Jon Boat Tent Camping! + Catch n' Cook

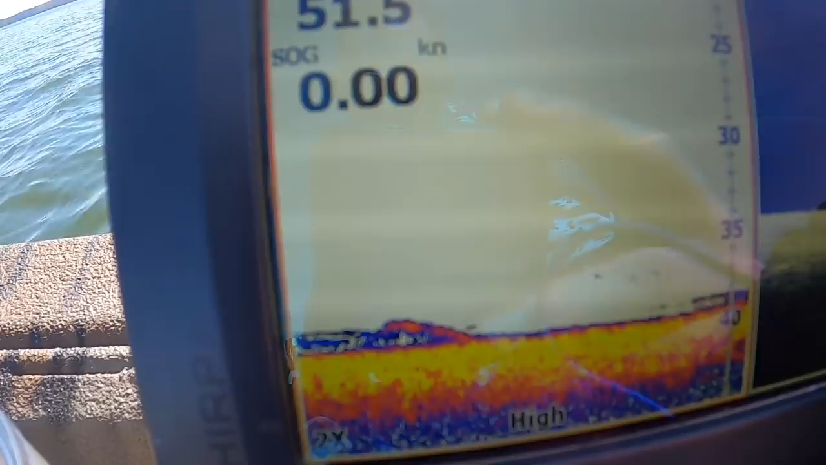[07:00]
On screen: speed 0.00 kn
There was a perch right there. There was a perch. I was looking for schools of them, and we were actually getting ready to leave.
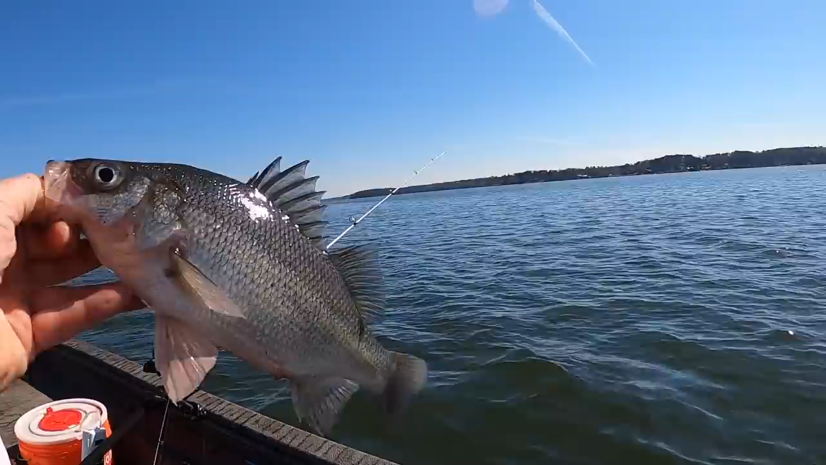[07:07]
I just caught the one striper, and we've been here for about an hour, hour and a half, and I was getting ready to pull up, and we finally got this guy moving through.
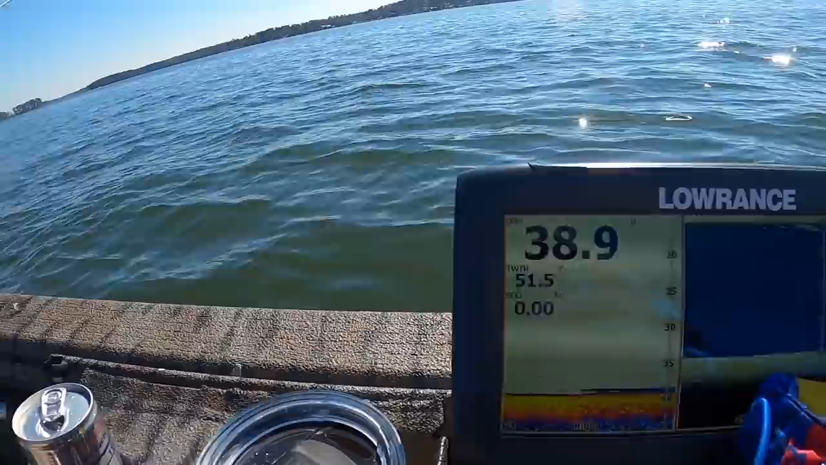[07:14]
It looks like there might be a few more moving through the area. We adjusted our depth about 39 feet, went up about 6, 7 feet. It's kind of been moving around the area. Crush this one.
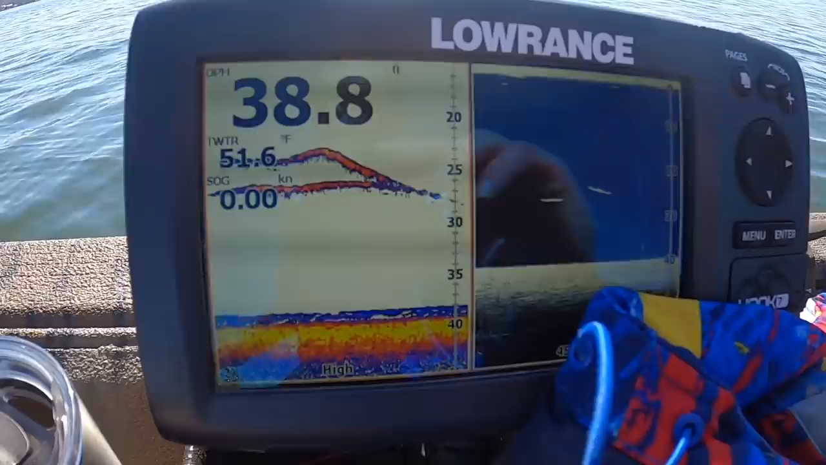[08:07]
On screen: depth 38.8 ft, water 51.6°F, speed 0.00 kn
Look at that. There was a striper right there. Let's wait and see if we get one. Maybe. Maybe we'll hook up. Oh, there's a bite.
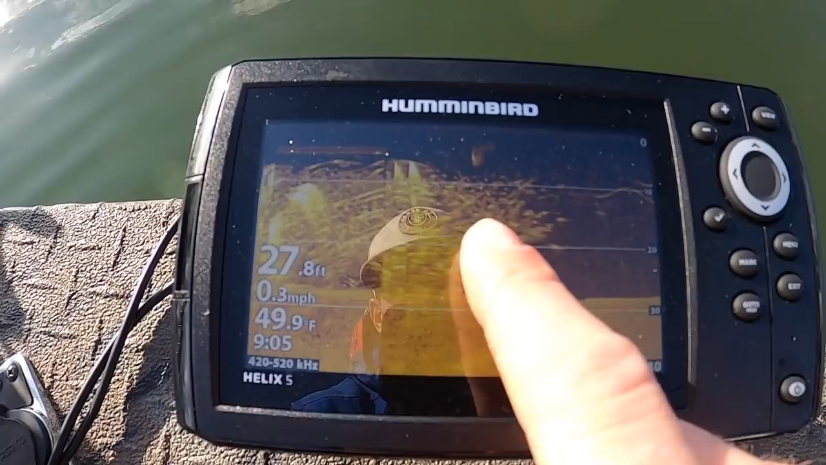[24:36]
On screen: depth 27.8 ft, water 49.9°F, speed 0.3 mph
Look at that. We've got a couple of the pillars are right there but look at all that crappy.
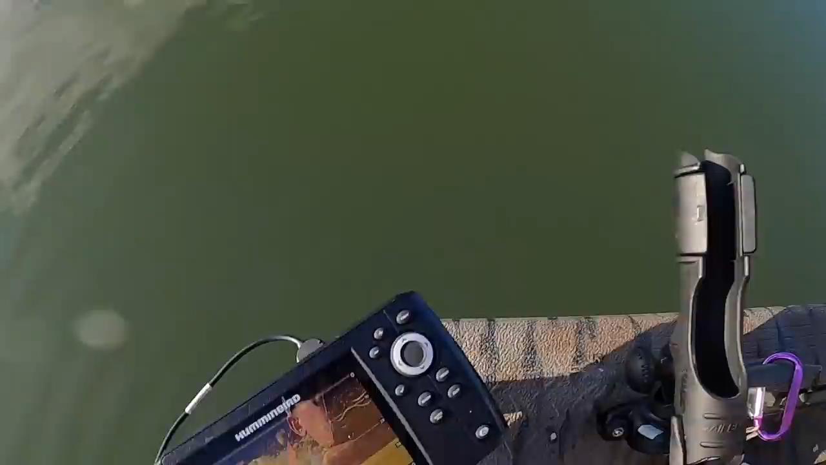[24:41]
That's all just a big old cloud of crappy right along those pillars right back there.
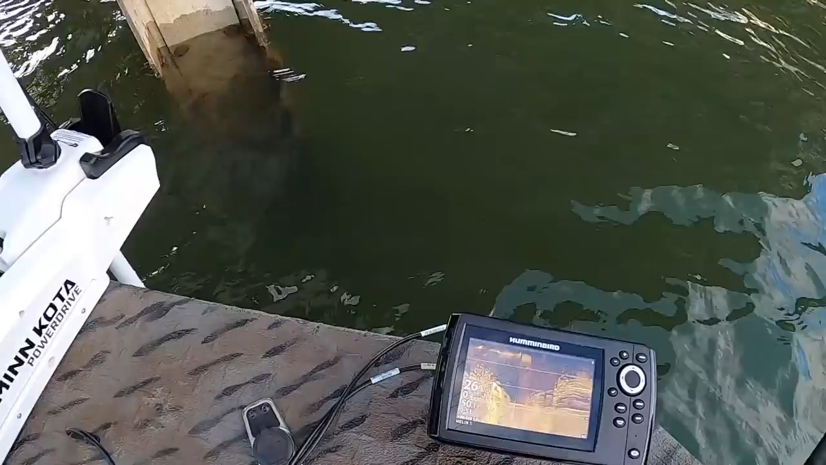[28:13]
Take a look at what we're fishing guys. Look at that. That all right there. That's crappy.
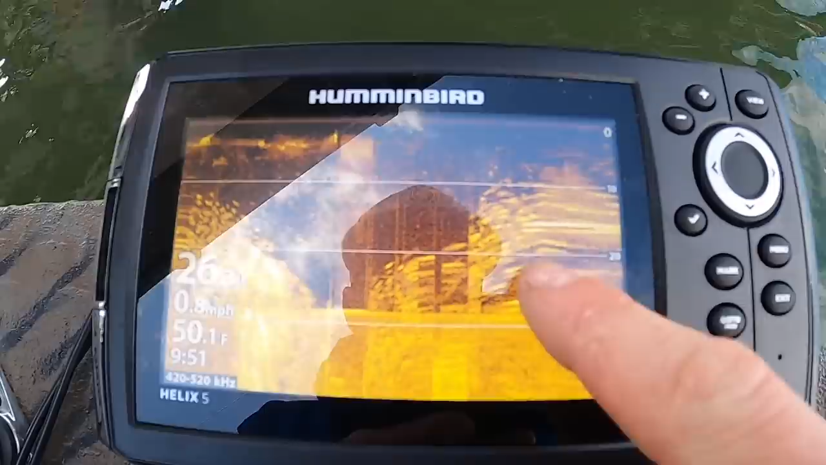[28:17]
On screen: water 50.1°F, speed 0.8 mph
All of that's crappy right at the tip of this bridge. That is a cloud of crappy right there and it extends all through those pilings up there.